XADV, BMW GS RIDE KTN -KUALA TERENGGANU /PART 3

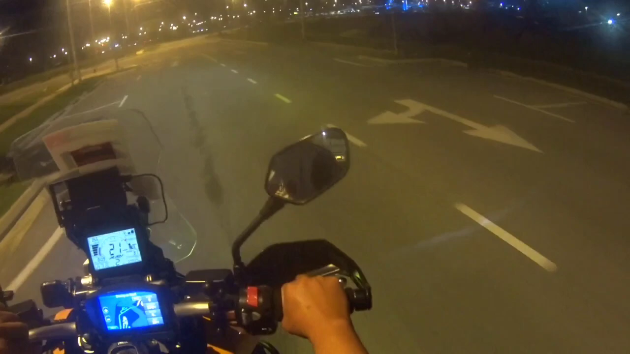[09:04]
Jadi selepas makan, lebih kurang pukul 8 lebih lah kan Jadi kami mengambil kesempatan untuk pusing-pusing keliling di Kuala Tengganu
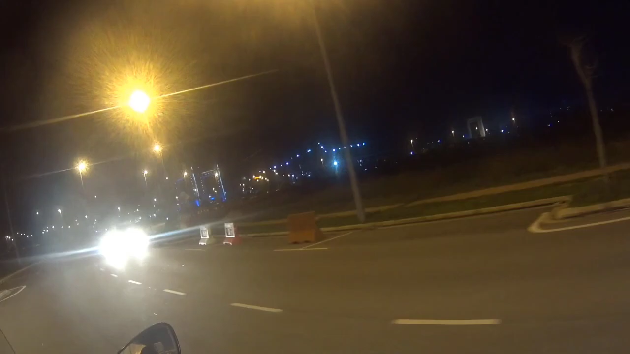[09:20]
Dan dapat juga lah saya ambil gambar ni Jadi inilah sesana waktu malam di Kuala Tengganu Penuh dengan lampu laku dan bercah air kan Jadi Alhamdulillah, sampai juga kami di Kuala Tengganu Kuaca pun tak hujan Dan keadaan, orang kata apa Alhamdulillah lah
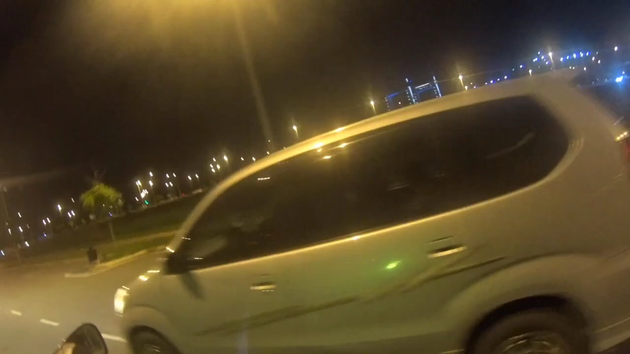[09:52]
So pada malam tersebut Tambak juga lah kami balik ke hotel sebab Yelah kan,
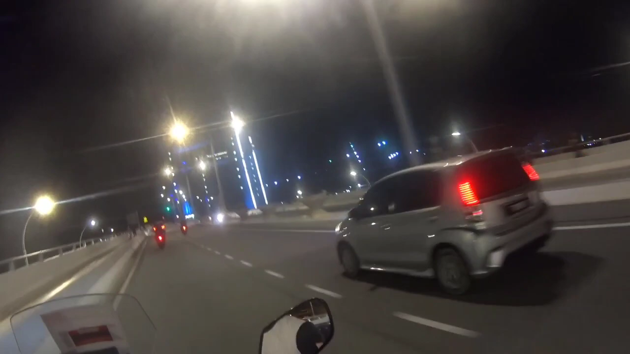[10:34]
ambil kesempatan sebab untuk Belilah kain batik Kemudian beberapa perkayaan
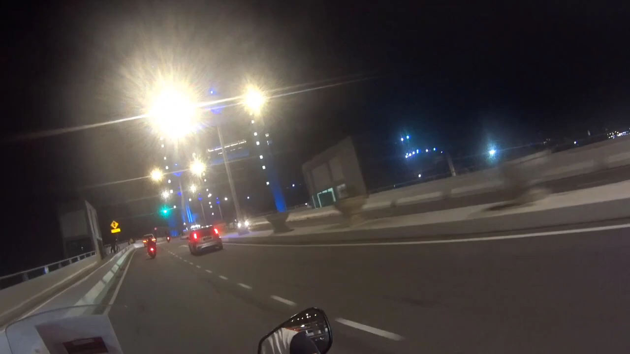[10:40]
Untuk kita bawa sebagai cender hati untuk Kuala Tengganu Untuk Kuala Tengganu Di rumah Wow, cantik kan? Tengok Cantik, cantik Memang cantik
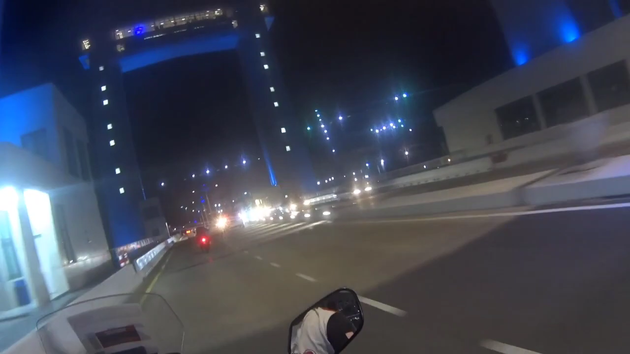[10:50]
Baik Setakat ini Untuk video ride ke Kuala Tengganu So,